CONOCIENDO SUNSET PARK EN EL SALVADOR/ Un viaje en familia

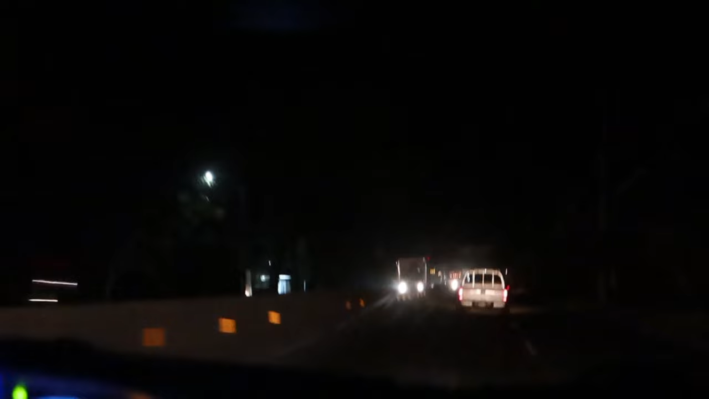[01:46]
Estamos como a 1 hora y media de llegar. Aquí vamos. Con estas calles que no tienen señalización, un poco difícil, pero ahí vamos.